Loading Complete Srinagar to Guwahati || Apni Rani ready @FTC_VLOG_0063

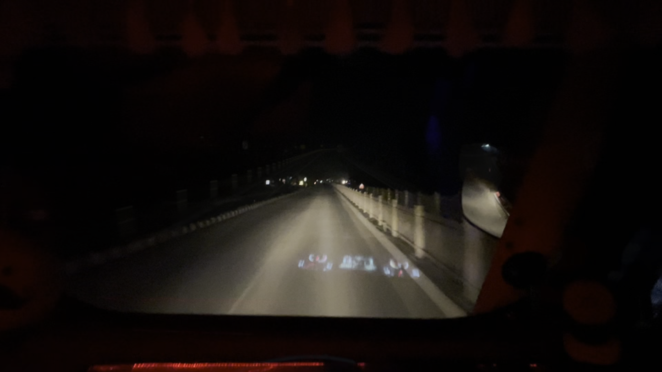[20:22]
तो भाई अभी हम चल रहे हैं पांपर बाईपास पे पहुंच गए हैं, और अजय आज फिर से हमारे साथ आ चुका है भाई,